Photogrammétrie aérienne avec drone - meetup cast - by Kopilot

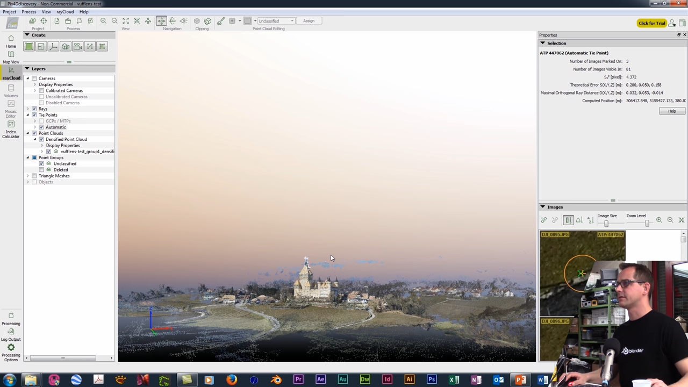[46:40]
et qu'il a été il a été retrait il a été récupéré ici des points qui sont dans le ciel ici qu'ils sont visiblement alors beaucoup de en plus il n'y avait pas beaucoup de il n'y avait pas beaucoup de végétation donc dans le fond les arbres c'est vrai que c'est un peu dur à reconstituer surtout qu'il n'y a pas de feuillage qu'il ya juste des troncs qui sont très fins mais ici on a voilà le détail ici des
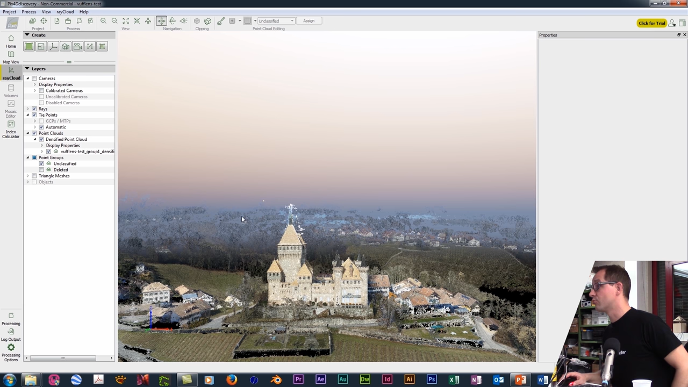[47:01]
points qui nous sert à rien on a le village au fond si on se met j'imagine dans l'autre
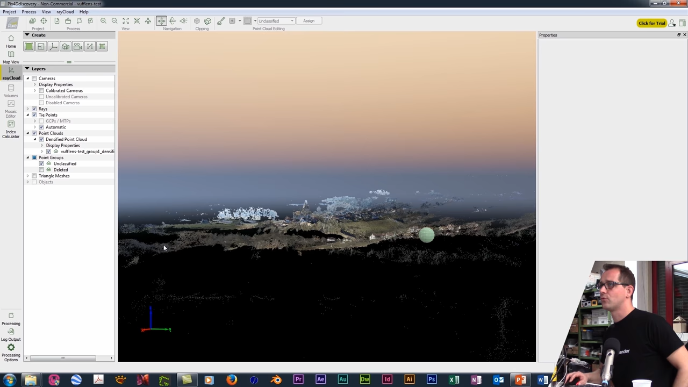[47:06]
vue on doit voir un bout de lac qui doivent être ses espaces bleus parce que il a capté sur certaines photos un bout de
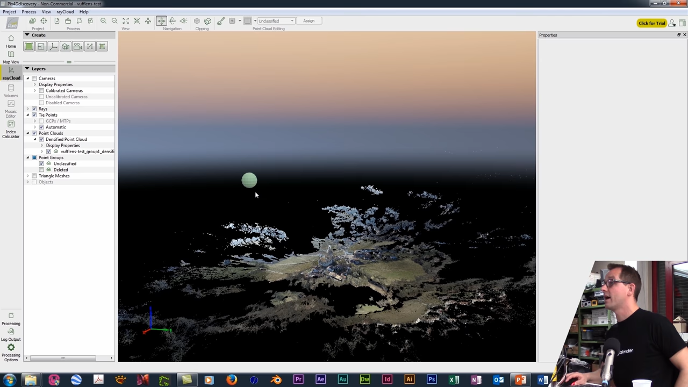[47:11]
lac donc là il ya évidemment beaucoup de ménage à faire avec de toute une partie qui
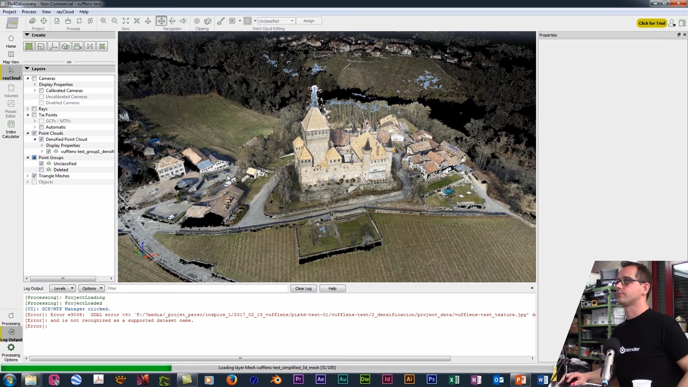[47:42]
donc là vous voyez finalement alors un truc n'est pas forcément super clean mais où vous avez les textures qui commencent à venir se mapper je pense qu'on a une vue qui est pas forcément parfaite parce qu'il faudrait aussi
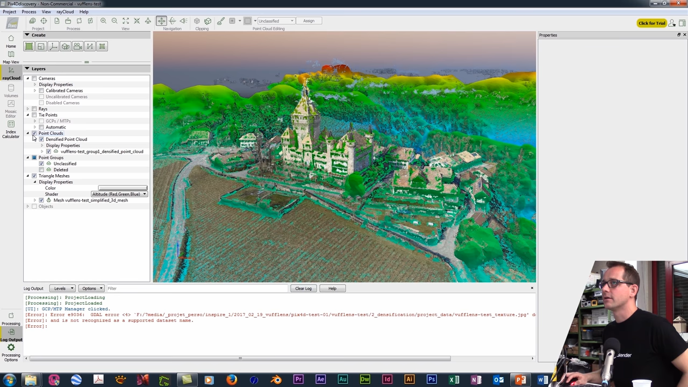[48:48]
voilà quand on a juste le maillage j'ai un mode altitude qui est assez marrant c'est à dire ben
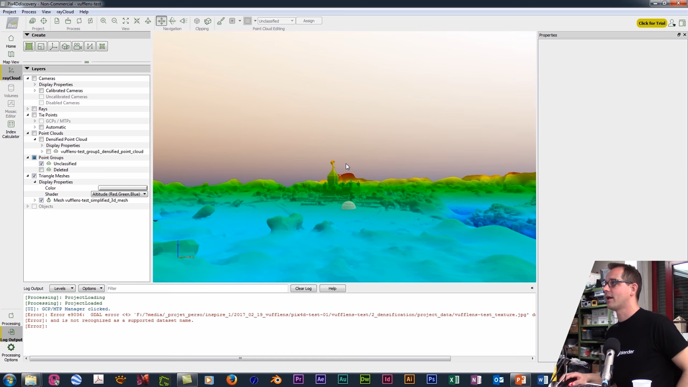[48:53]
voilà vous avez les points en rouge et puis vous avez vraiment un peu la topographie du terrain quoi
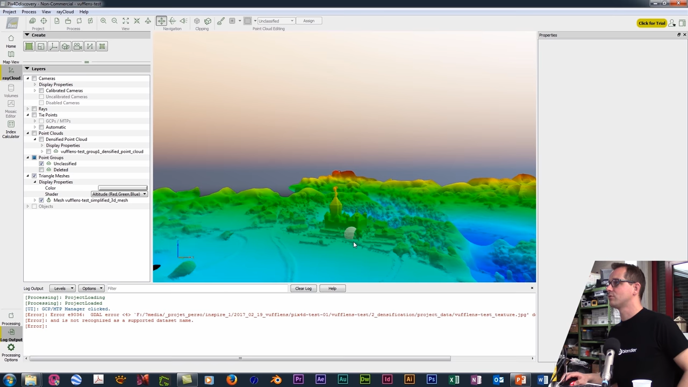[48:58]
il y avait un mode qui nous a fait marrer c'est un mode thermal
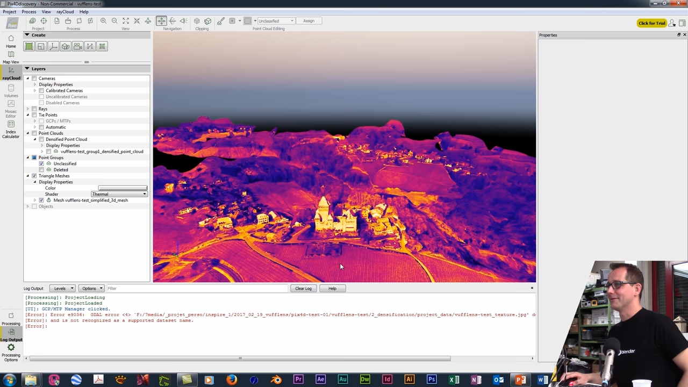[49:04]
voilà les images thermiques alors on sait pas trop enfin je pense que les façades étaient effectivement un peu plus chaudes
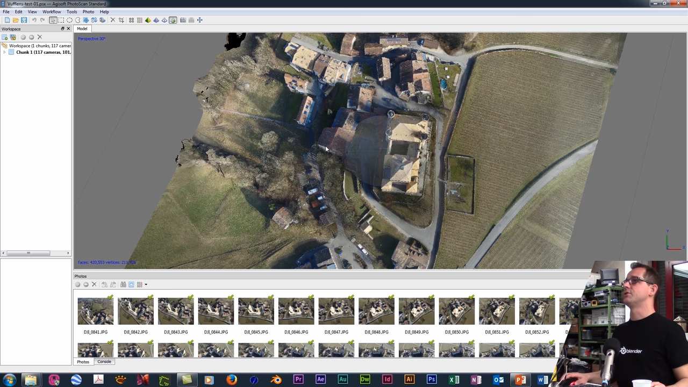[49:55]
fichier qu'on verra tout à l'heure on va se remettre dans le mode un peu nuage de points
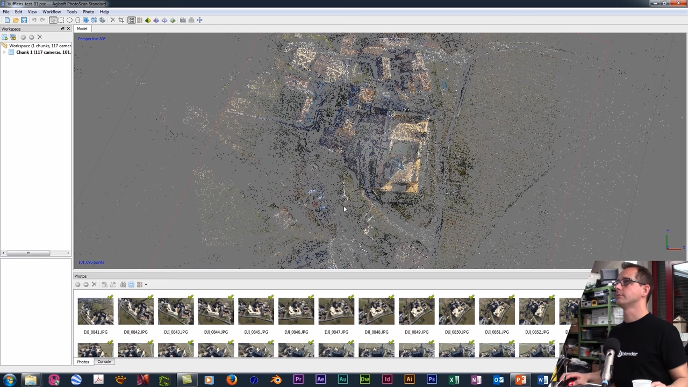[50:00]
voilà donc vous voyez même principe pour un peu moins sexy avec ce fond gris peut-être qu'on peut personnaliser ici voyez alors c'est clair que dans la version que moi j'ai il ya beaucoup moins d'options dans le sens je vais aller voir les géotag on n'a pas regardé dans px4d mais je vais aller voir les géotag des images etc là j'ai dans ma version light j'ai
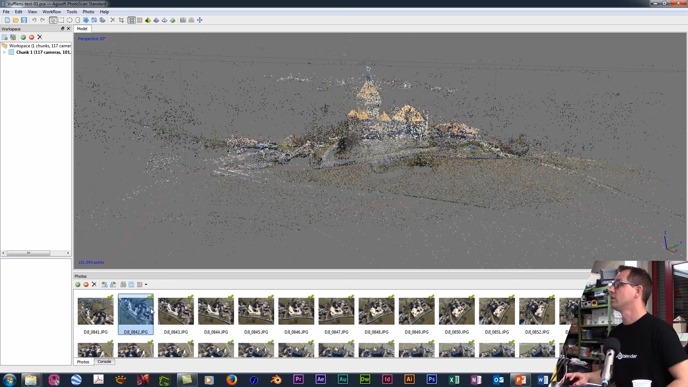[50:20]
des photos point j'ai des caméras il m'en a aligné 117 je peux les activer ici puis là vous voyez un petit peu
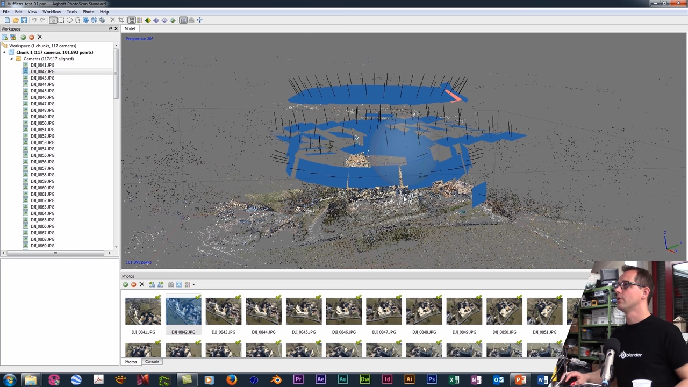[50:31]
comme dans px4d les différentes photos et les orientations je peux sélectionner une image pour voir finalement à quelle caméra elle correspond on voit qu'il y a de l'overlap sur ces
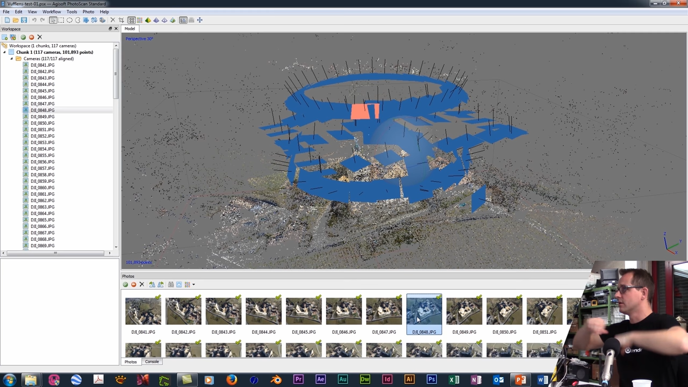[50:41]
sur certaines c'est marrant parce que je pense ça correspond pas forcément là parce que là il y a de l'overlap entre ces photos
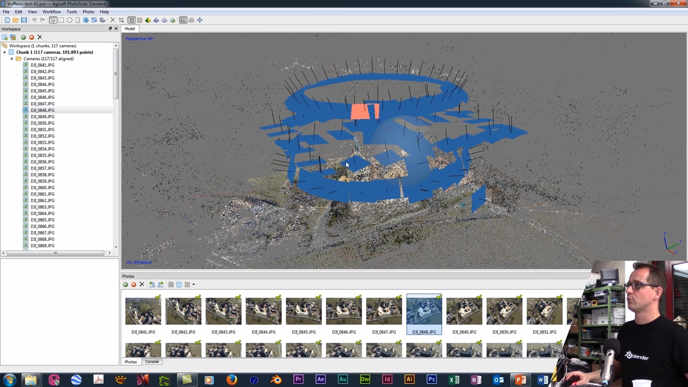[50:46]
puis on a l'impression que les caméras elles se touchent pas puisque vous voyez que là aussi le nuage de points
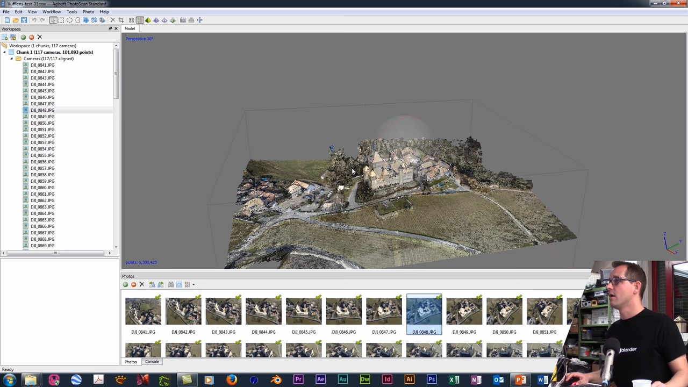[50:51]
alors je l'ai limité cette fois j'ai tracé la petite forme ici pour me limiter à ce terrain là mais vous voyez que nous on s'est concentré sur le château
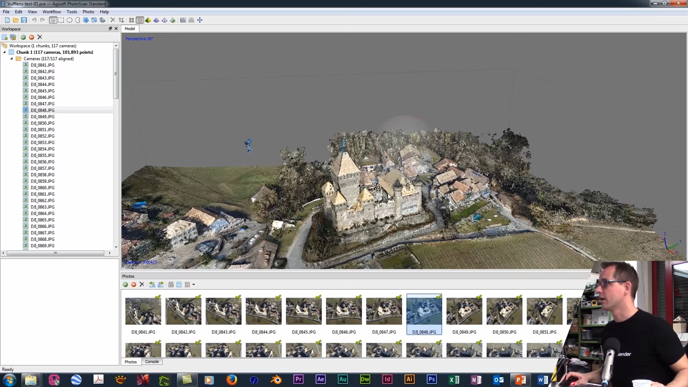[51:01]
uniquement sur le château et que finalement dans l'environnement autour on a reconstitué quasiment le patelin on a là le terrain ici avec les terrasses qui a été
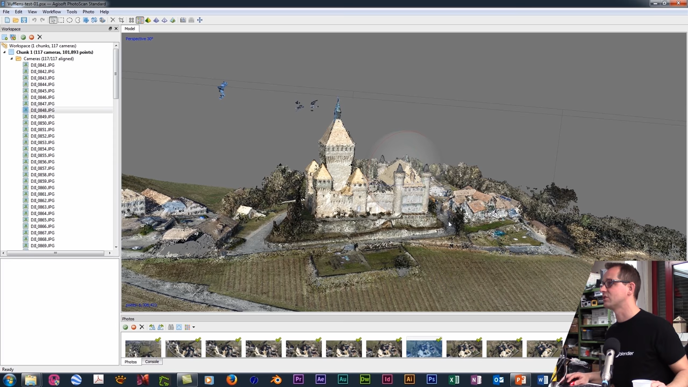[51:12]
reconstituée alors qu'on s'en est pas intéressé on s'y est pas intéressé du tout on a récupéré des façades de maison et autres la version moche la version maillage donc là aussi on peut paramétrer pour avoir un maillage beaucoup plus fin maillage beaucoup plus fin et plus de détails il sera de toute façon à mon avis toujours un petit peu biscornu quel est l'intérêt si c'est pour me retrouver avec des milliards de polygonaux plus de blender derrière et puis faire ramer ma machine je sais pas donc il y a un juste milieu à trouver donc mon utilisation artistique
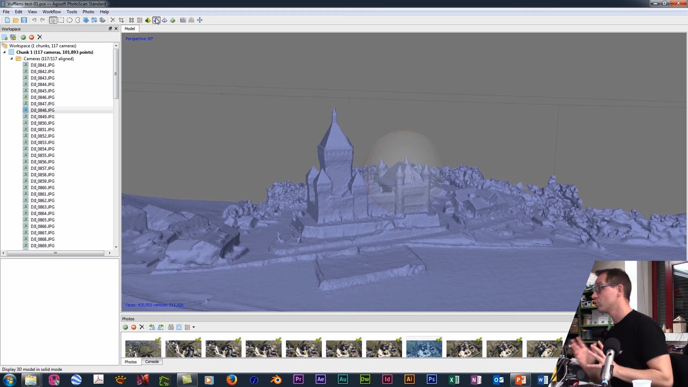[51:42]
c'est assez convaincant puisque vous voyez alors un modèle un peu wireframe ça c'est vraiment ce qu'on va récupérer dans blender donc vous voyez qu'on a des surfaces qui sont pas du tout lisses on est en mode full triangle donc le poly n'existe pas donc on a l'impression qu'on a des côtés un peu biscornu et ainsi de suite mais finalement
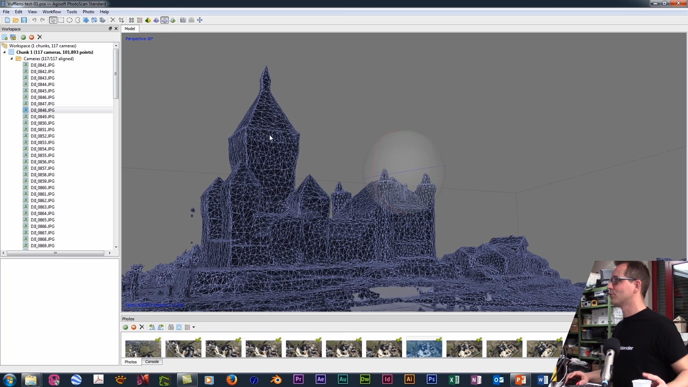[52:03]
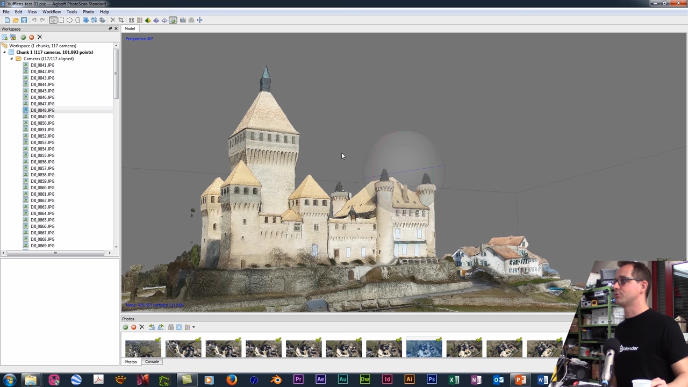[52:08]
on lui applique la texture et puis ça marche on a un château qui est
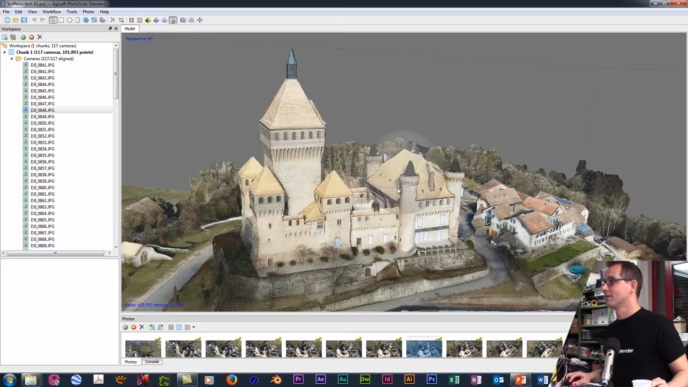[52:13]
plutôt excitant plutôt bien reconstitué alors là j'avais poussé exprès un petit peu les textures
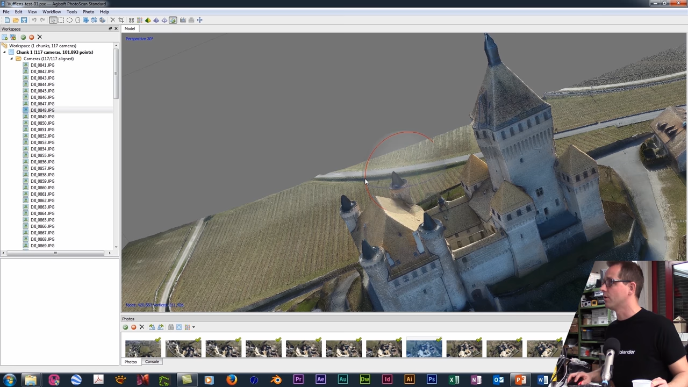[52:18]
pour avoir une taille de texture un petit peu impressionnante mais vous voyez même l'arrière vous avez vu les photos
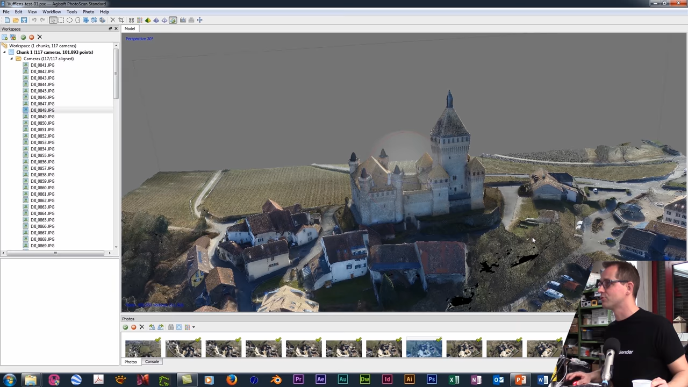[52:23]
juste avant on a on a récupéré du détail et puis on a récupéré alors de l'ombre évidemment on en parlait tout à l'heure toutes les projections d'ombre ici on m'en a retrouvé dans la texture mais